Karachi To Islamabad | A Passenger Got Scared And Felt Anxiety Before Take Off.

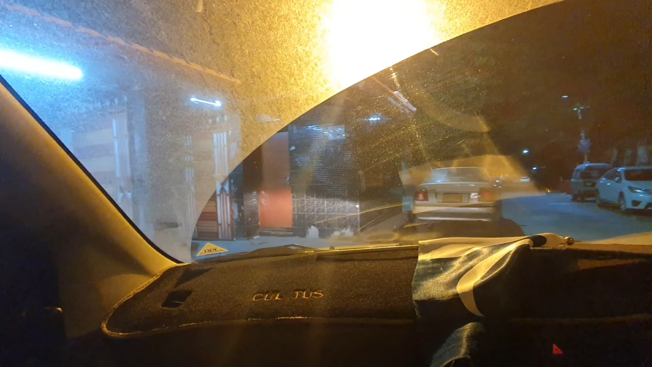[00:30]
ये आ गए हैं हम वकास भाई के महल उनको पिक करने के लिए।
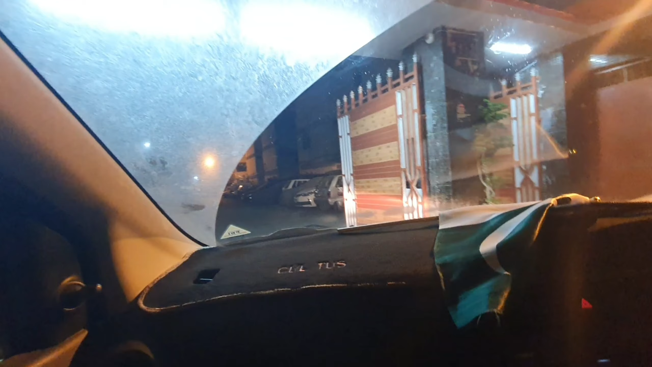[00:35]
अब वो बड़े साहब हमारे आएंगे नीचे, फिर वकास भाई को लेके चलते हैं।